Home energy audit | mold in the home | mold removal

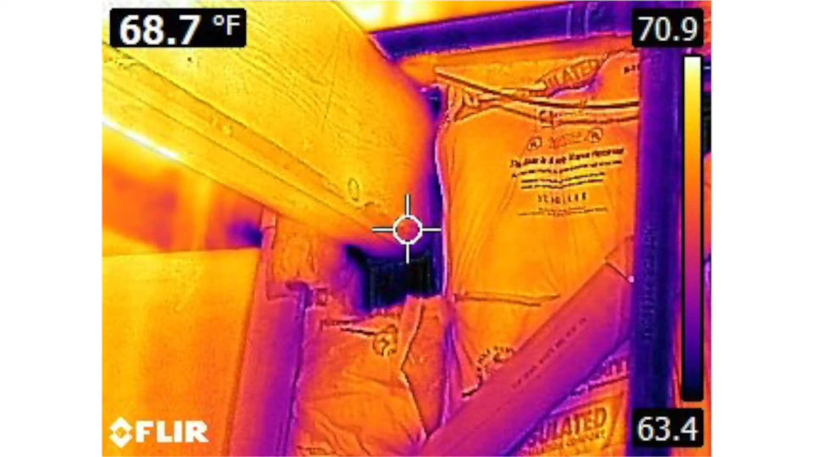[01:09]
On screen: spot 68.7°F
and so that was adding moisture into the attic cavity which caused microbial